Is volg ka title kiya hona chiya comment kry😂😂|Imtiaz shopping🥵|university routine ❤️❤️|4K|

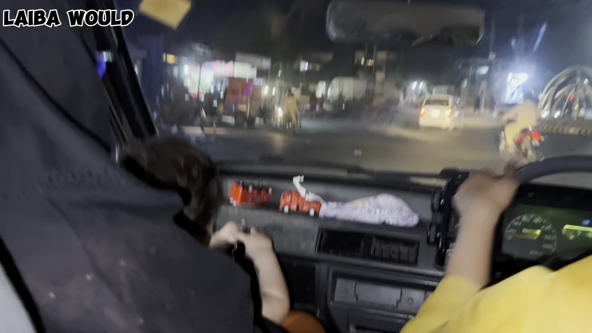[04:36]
डोगी वो देखो वहाँ पे डोगी है, डोगी है, डोगी
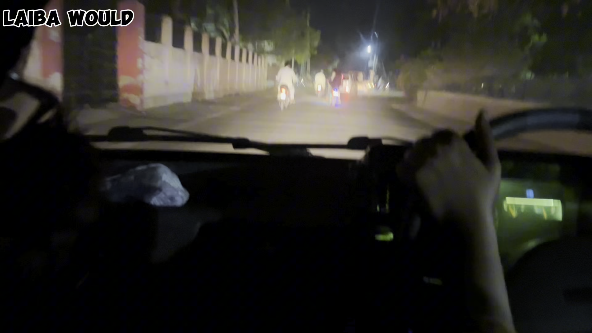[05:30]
सो गाइस पीछे यूनिवर्सिटी चौक पे तो बहुत ज़्यादा रश था, ये सड़क फिर की तरह साफ है,
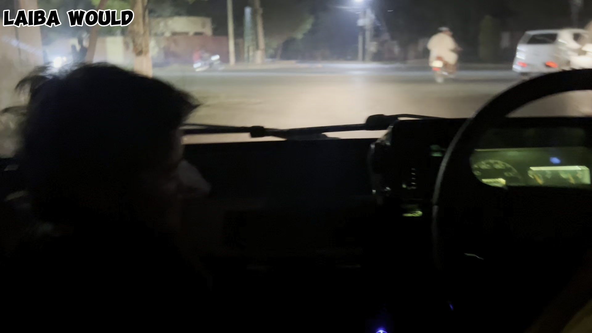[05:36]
क्लीन है, लेकिन पीछे उधर यूनिवर्सिटी चौक पे जहाँ सोडा वाटर पे बच्चों ने बहुत ज़्यादा रश मचाया हुआ था